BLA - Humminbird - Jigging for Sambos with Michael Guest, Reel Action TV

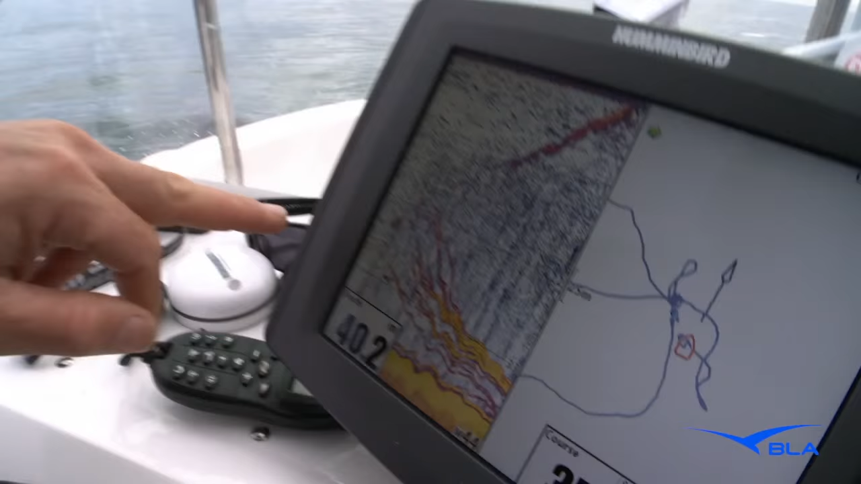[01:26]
That's where Barney's fish has come up. And look at all of these mates.
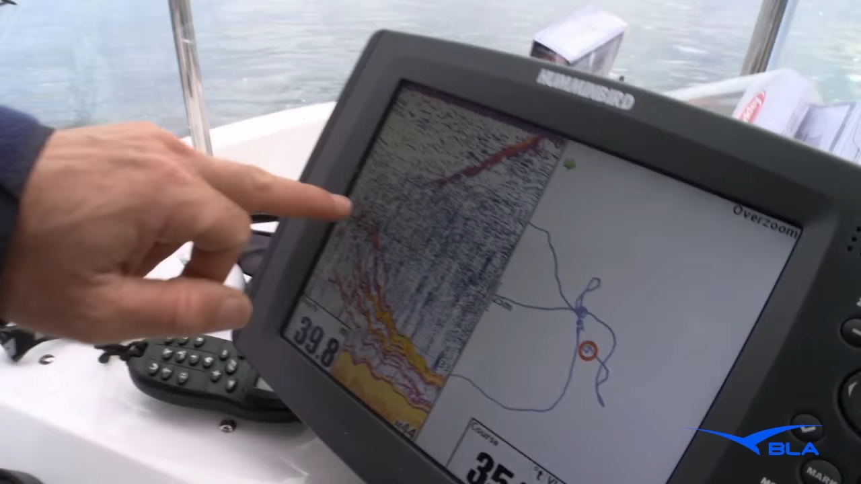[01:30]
The whole school is actually following him back up to the surface. So there you go. There he is.